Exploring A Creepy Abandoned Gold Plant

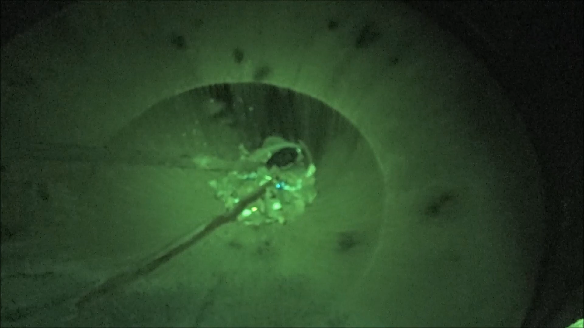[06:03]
That kind of scared me. I saw the shiny stuff down there. Oh that's a rifle case and some beer cans. Some type of hopper. There's another one.
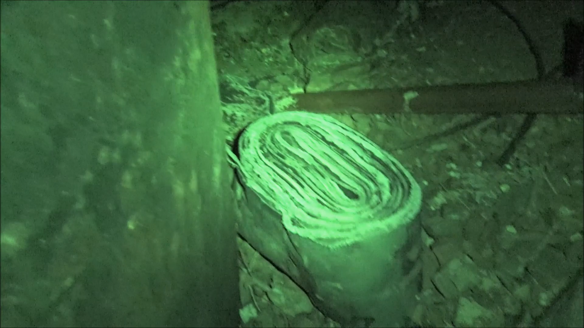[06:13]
Look at that big giant belt right there. That would have run.
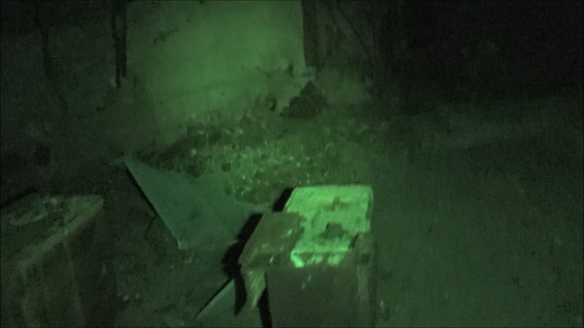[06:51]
Man, I'd love to have seen this place in operation. What is that thing? Look at that giant black snake. We'll look at that when we go over there. four bullet holes.
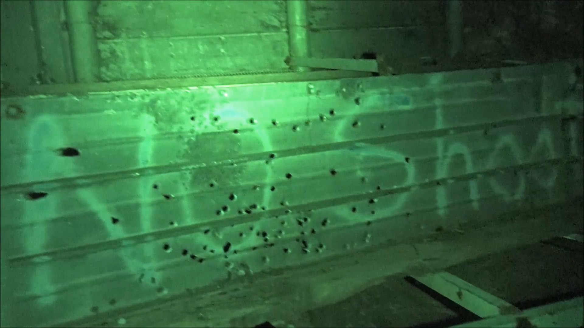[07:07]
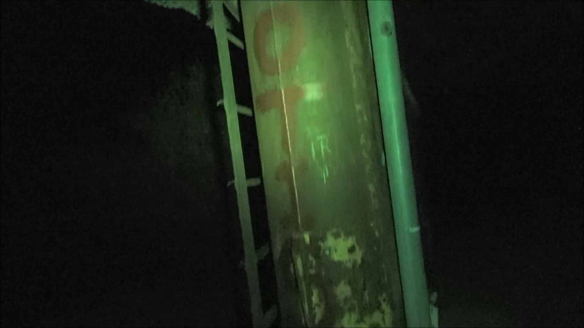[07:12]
It's like a giant muffler, doesn't it?
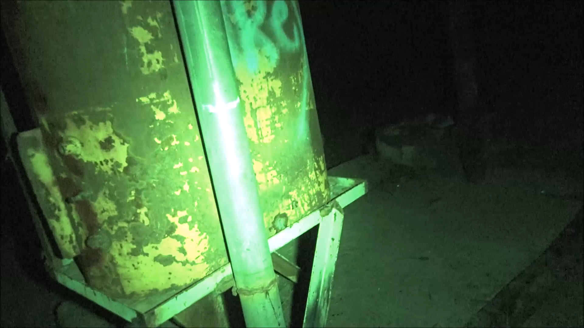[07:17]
I wonder if it is. Yeah, it's going to be water storage or something. Man, look at that. Do we dare go up there?
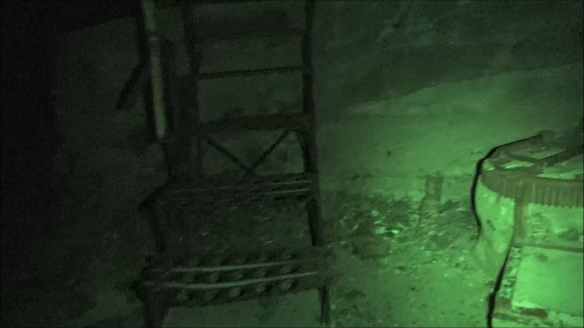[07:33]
Well, at least we know nothing's going to grab us as we go up the steps because we can see. It'll be a little bit quiet though. What the heck is that? That's a bee! But I think we want to move along here.
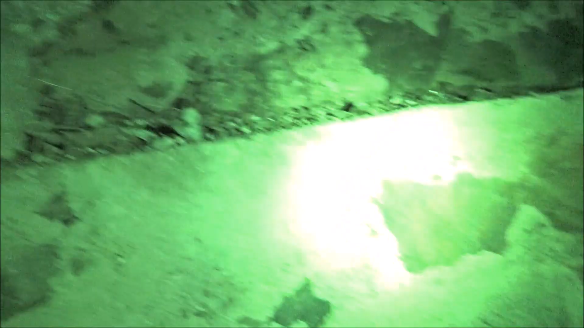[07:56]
That's probably some type of Africanized honeybee nest.
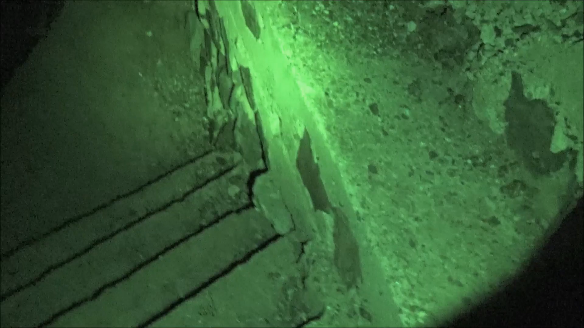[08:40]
Let's take one more quick peek. Honeybees don't normally fly at night like that. Listen, there's something up there. I've got to see what this is all about. I'm very curious about this. Ah, shit, it's coming at me. Yeah, they're in the rock wall there.
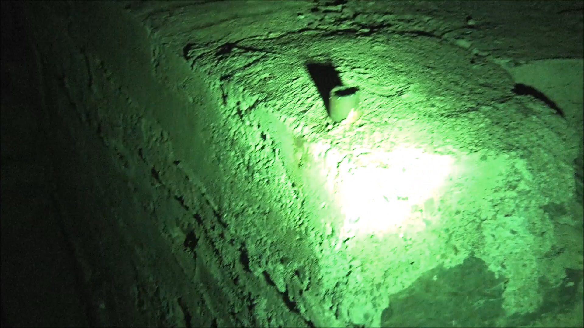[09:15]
Wow, look at that. I go from one terrifying... Oh, look at that.
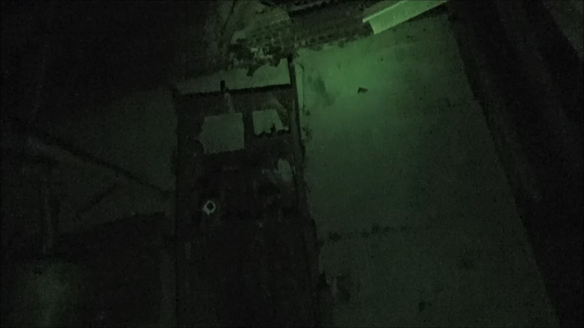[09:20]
One... almost all over. One terrifying thing to another. I really thought I was going to get swarmed that time.
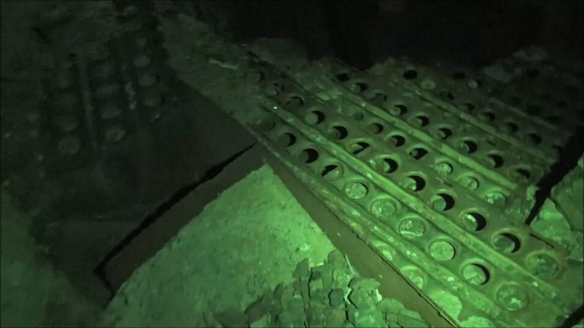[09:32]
That bee is still buzzing. He followed me up the steps. I can hear a faint humming too. Like there's a thousand of them in that wall. Look at this place. No telling what's up.
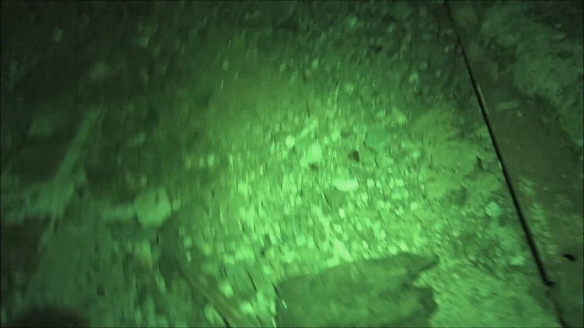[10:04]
Jeez. That's leather right there. Look for creatures. Any creatures looking at us.
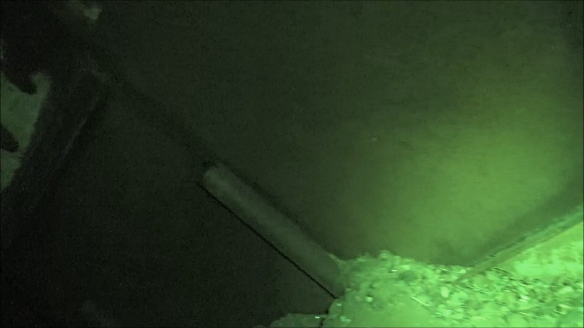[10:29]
Beer cans all the way up here.
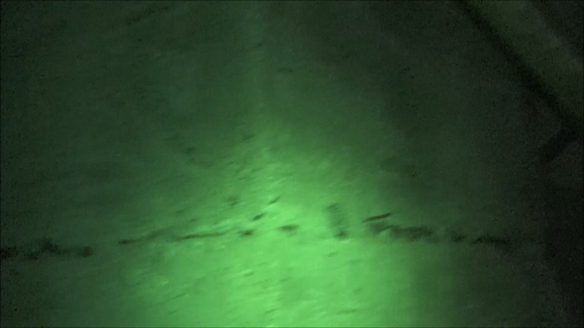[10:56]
Man, this is a weird... what is that thing? It's like alien hair.
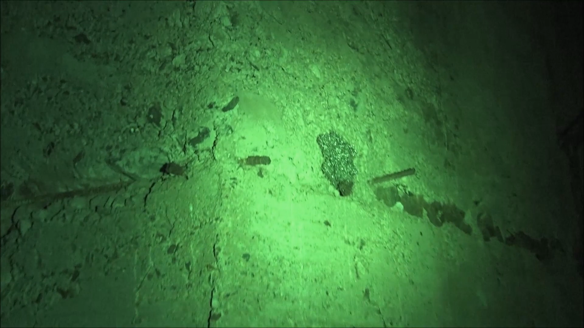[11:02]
Is that alien hair? Not sure what that is.
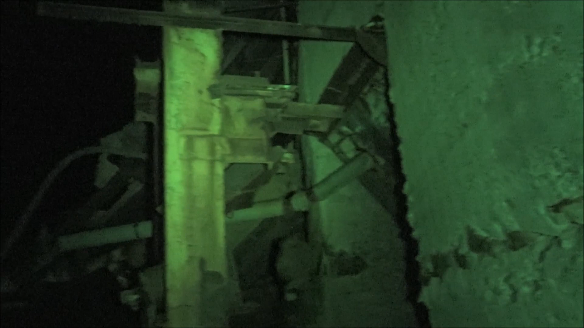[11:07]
Oh, that's that belt. Look at that.
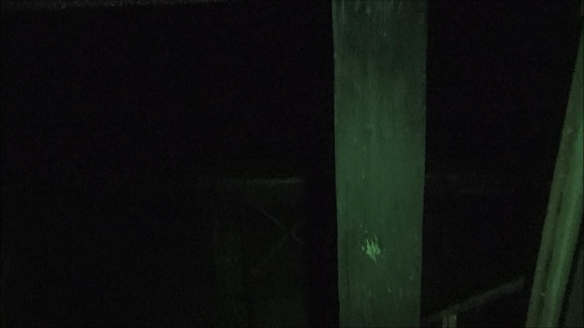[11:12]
That thing's mammoth. It's a giant rubber belt.
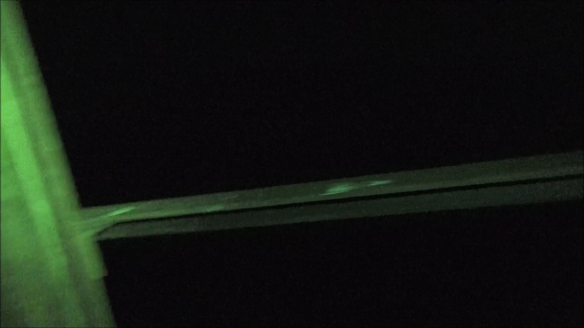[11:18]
That would have run the plant. Probably had a big diesel generator here.
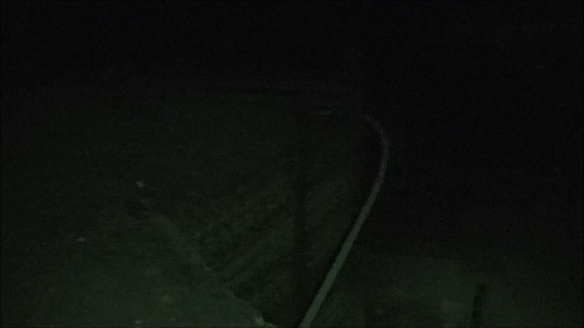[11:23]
I hope we don't fall over there. Yeah, look. Would have been like a big wheel down that big generator probably. Screaming with power. Yeah, there's a big pulley up there. That would have run the plant.
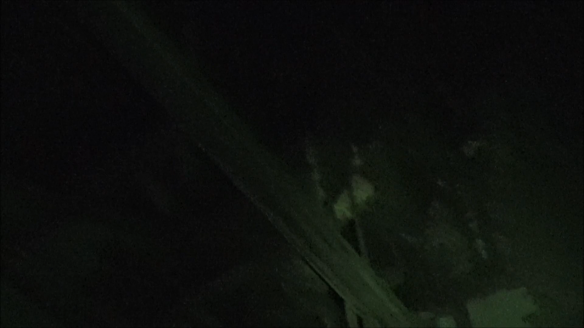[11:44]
Should we go up there? Let's see how we can get up there. I think they would add steps up there, don't you? Any steps? Any steps? I don't see any steps.